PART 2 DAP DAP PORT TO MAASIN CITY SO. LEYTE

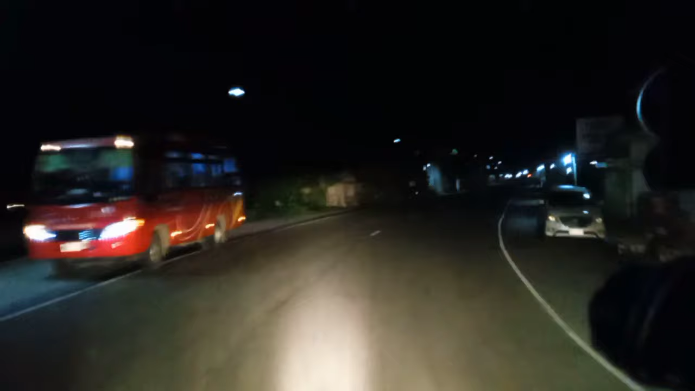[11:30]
right, mga kamanubila, nandito na tayo sa Yabong.
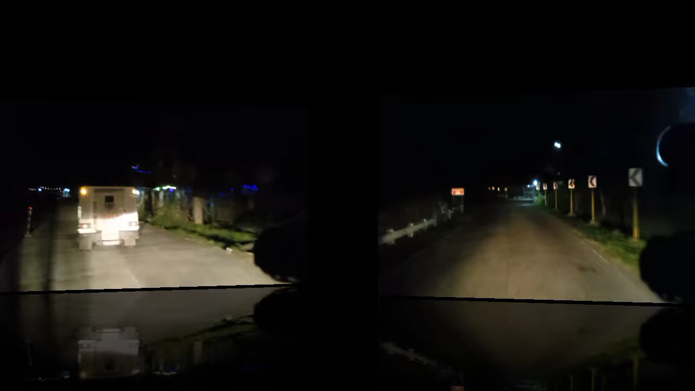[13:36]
Nandito na tayo sa Pinabakdaw Villarreal Crossing. May bababa dito, Pinabakdaw.
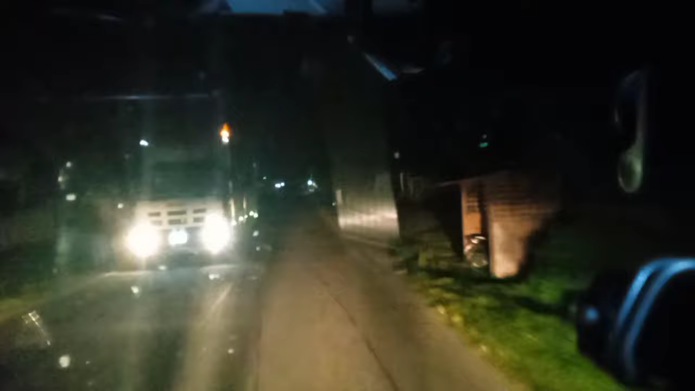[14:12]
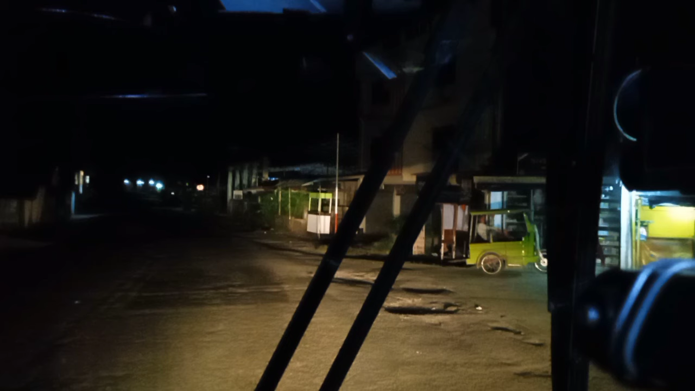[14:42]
Alright mga kamanubila, 11:30 ng gabi, nandito na tayo sa San Juan Eco Bridge.
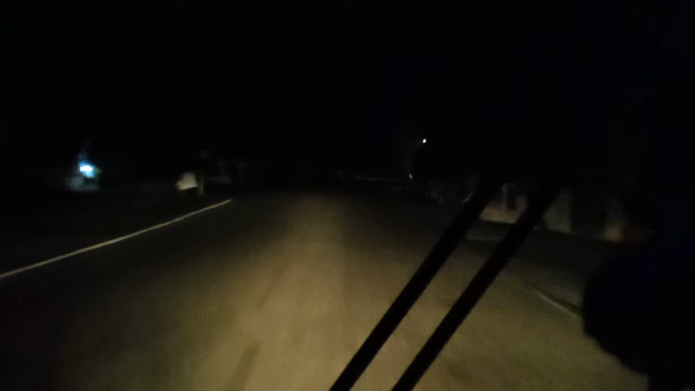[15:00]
Buti na lang may ilaw yung San Juan Eco. Dandahanin lang natin para suwabi yung panonood niyo.
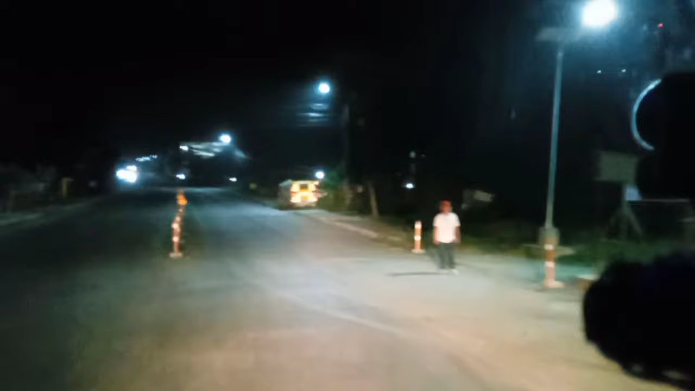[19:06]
Alright mga kamnubila, nandito na tayo sa Palo, Leyte.